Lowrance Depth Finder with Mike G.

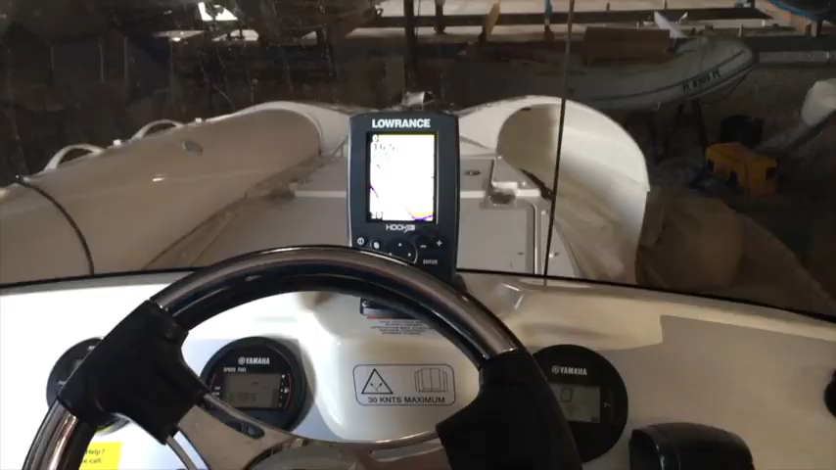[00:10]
Hello, Mike Galvao with Freedom Boat Club. I want to show you a few things on the Lowrance Hook 3.
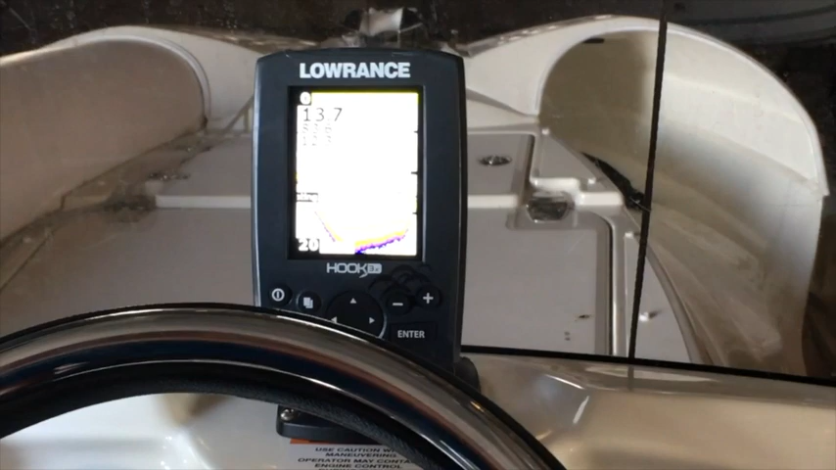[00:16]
If you're sitting at the dock and you see this display, it's in a simulator mode.
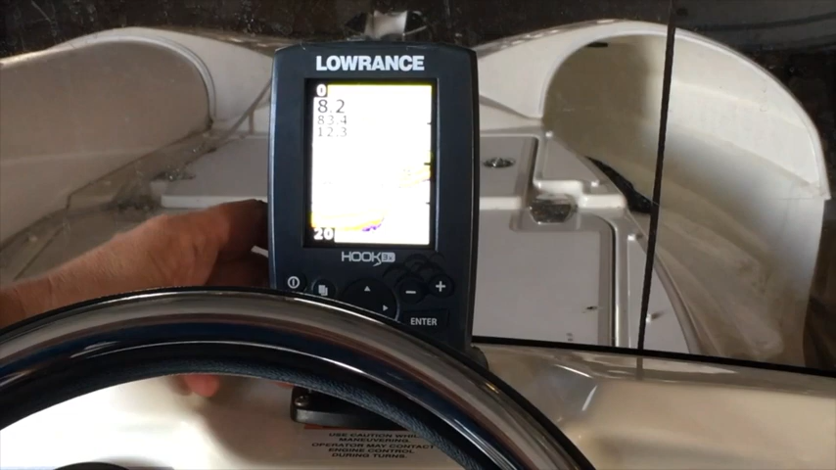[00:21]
What you need to do is go into Menu,
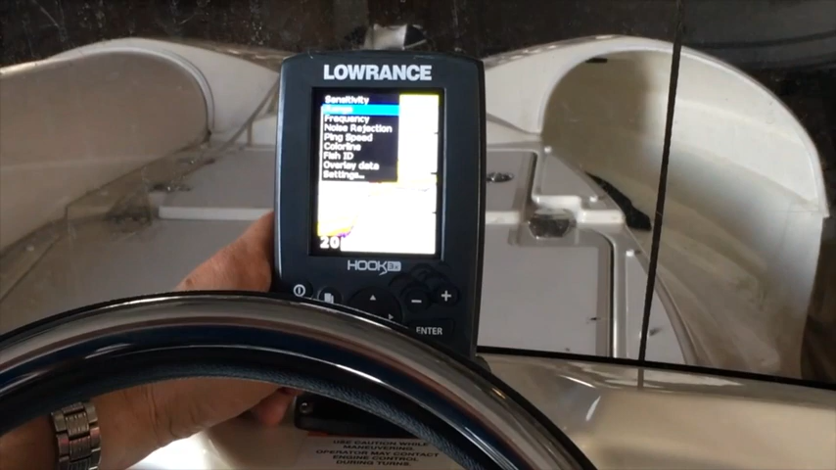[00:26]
scroll down to Settings, hit Enter.
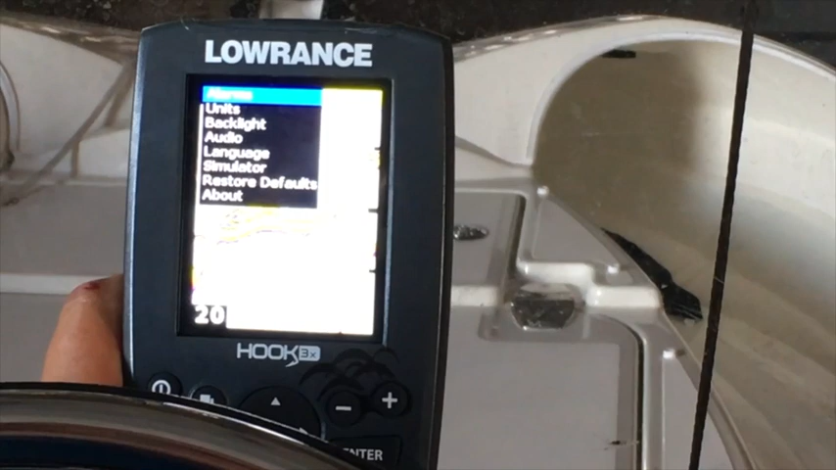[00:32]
You want to go to Simulator, hit Enter again. If you look up in the top left, it says Simulator is On.
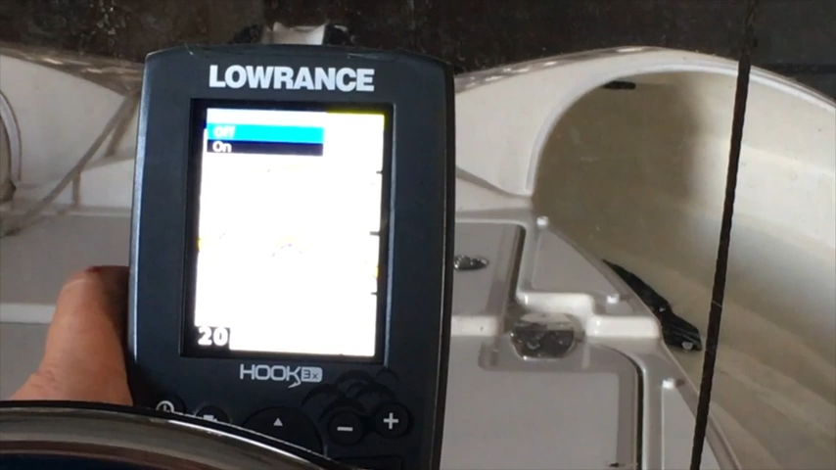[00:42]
You want to switch it to Off, hit Enter, and that should reset it to the normal. ... ... ...